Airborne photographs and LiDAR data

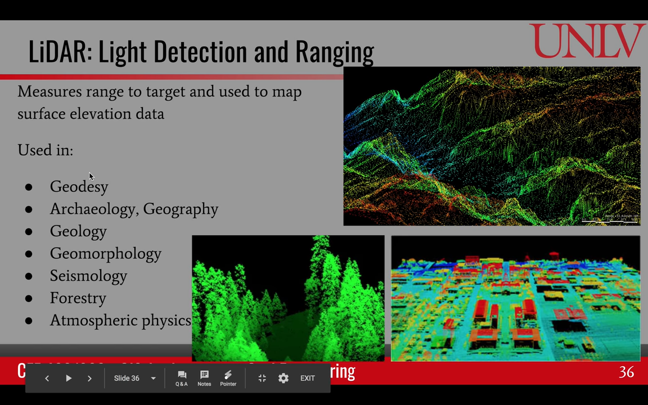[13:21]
this technology is even used to detect the different types of trees and characteristics of the trees. And this technology has found a lot of applications now in geodesy, archaeology, geography, and various other disciplines.
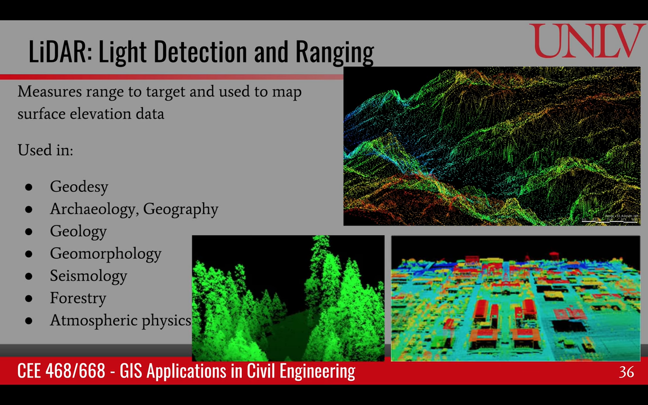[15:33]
But once you process, they have much different insight about the land surface and the reason for its popularity to study urban areas and forests.